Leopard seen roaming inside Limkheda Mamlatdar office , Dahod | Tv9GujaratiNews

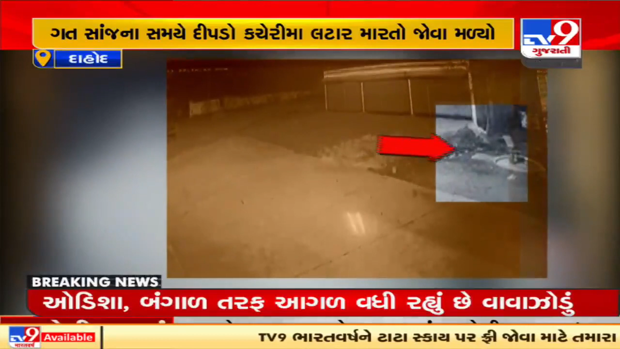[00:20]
कचेरी निया असपास गत सांजना समय दिपडो कचेरी मा लटार मारतो जुवा मड़ेव हतो दिपडार निया पांचरी पूरबान दिपड़ा